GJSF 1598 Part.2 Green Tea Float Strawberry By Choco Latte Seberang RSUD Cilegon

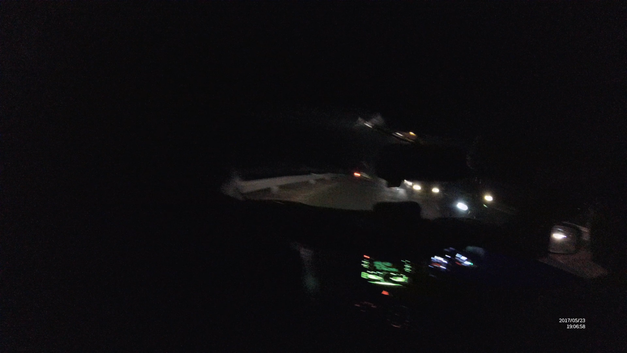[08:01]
Permai itu nah. Bumi panggung berarti di panggung nih tol di bawah kita ya iya.
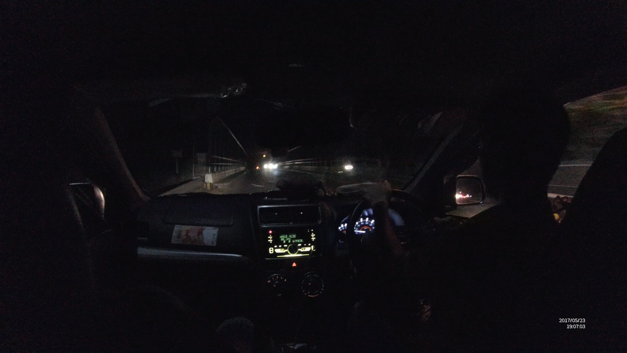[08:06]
Tol mana nih bos tol Merak Merak Jakarta oh Merak Jakarta sih arah Jakarta sekarang nih sekarang tidak bukan kemarin mau Cilegon dulu kan lanjut.